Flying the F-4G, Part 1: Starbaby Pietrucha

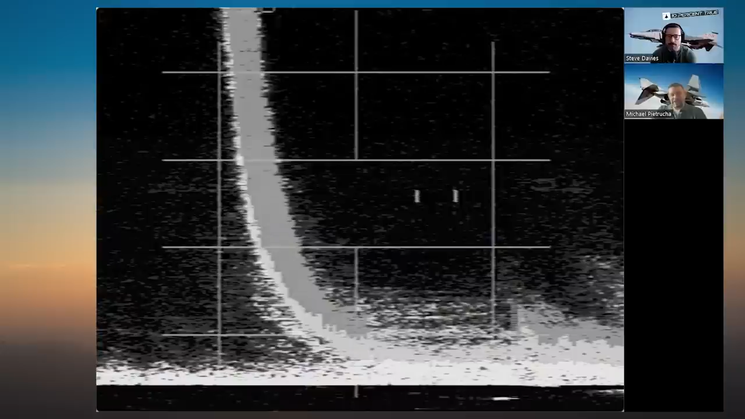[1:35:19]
stabilized so you are sweeping your radar beam level with the ground we are unstabilized because i'd have a fake horizon in the scope if we weren't um because stabilization is not working and so our radar beam is sweeping level with the wings so every time santa makes a correction we're changing our radar beam and we're sweeping at an angle and we're not going to find jack so this is an acm engagement two of us against one bad
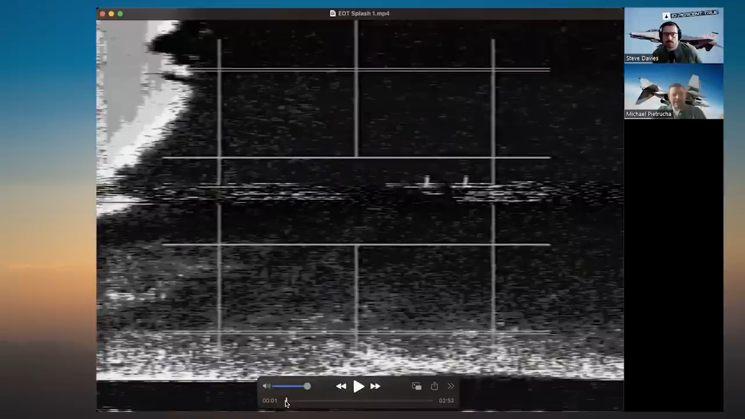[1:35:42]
guy uh we're going to start not in a perch set up but it's an intercept to acm and here we go
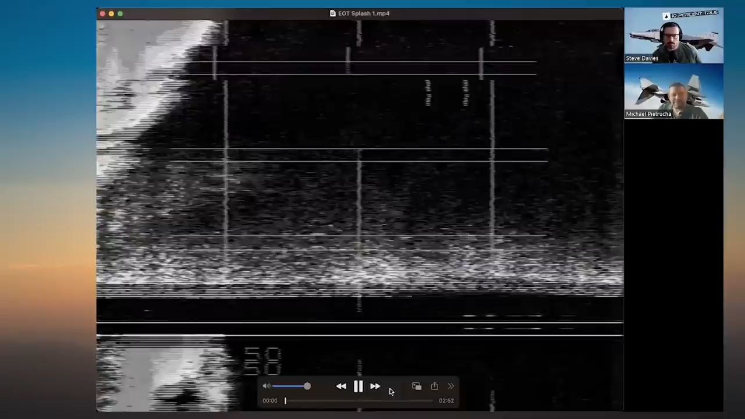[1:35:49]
every time you see this swath of white goo across the scope you know that we're not flying level it's so does this this view here does that indicate a 90 degree bank turn to the left um i have no freaking idea i've never correlated it okay um because i've uh i mean flying stab out is a mode that you fly when when your stab is broken yeah
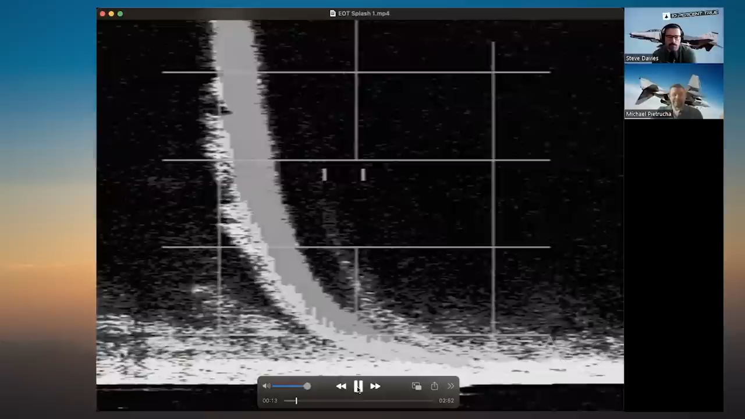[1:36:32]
uh i'm working through a a thing that i've never really correlated well okay now we're naked we're naked of course right before you hear that beep means there's nothing on the radar warning we're going to get something on the radar warning and i'm going to use this to try and cue my radar zero 32 miles on the nose here that's your nails
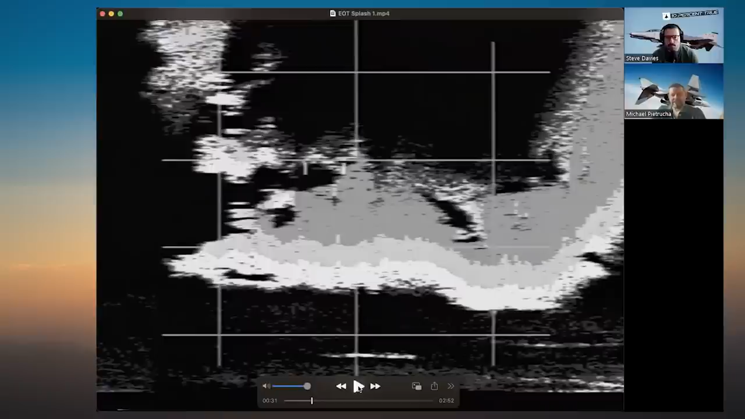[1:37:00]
nails just means i've got a signal i've got his i've got the adversary's radar but he's not on me i think i was about three one zero now
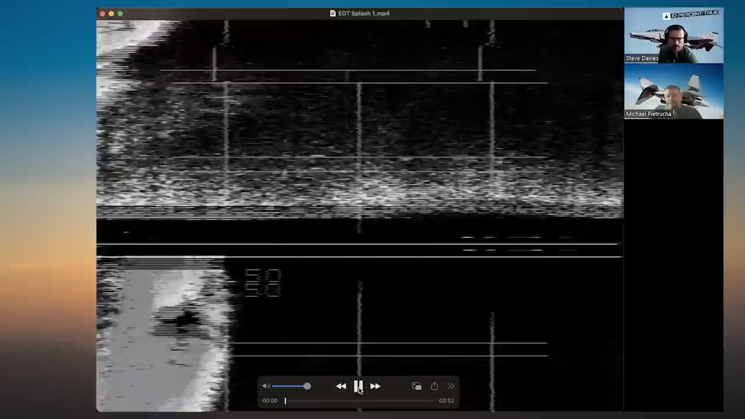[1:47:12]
so we timed out two fox ones and a fox one fox two in there and you'll notice there's a couple things like i call out two and a half miles because the pilot is not looking at the the radar scope
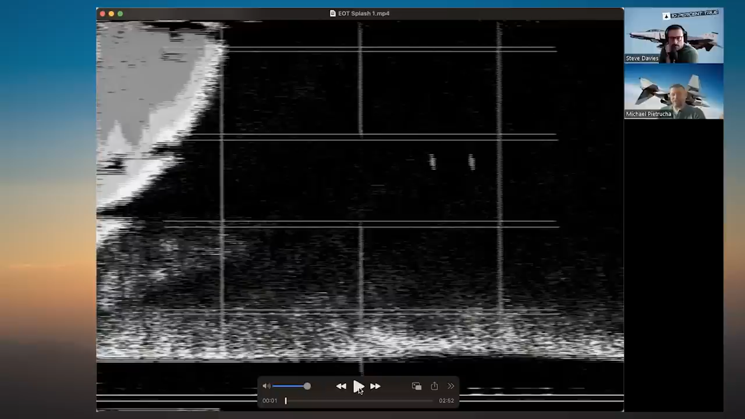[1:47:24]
he's looking outside he's called the tally there is nothing on the scope uh or nothing on the hud because we
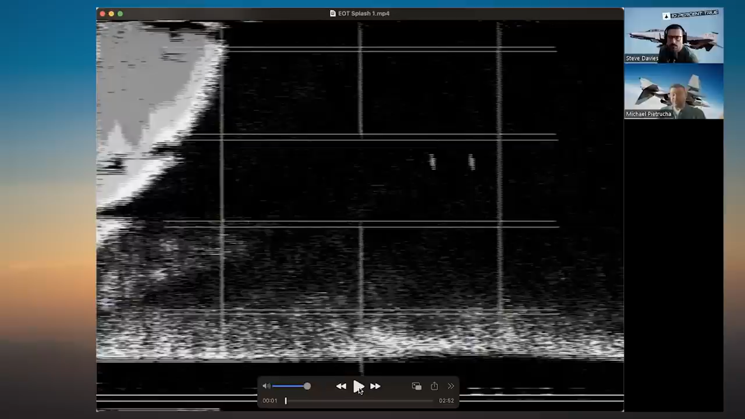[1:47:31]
don't have a hud we have a combining blast it's going to tell him range so that's the way the com pretty much has to be um wow and so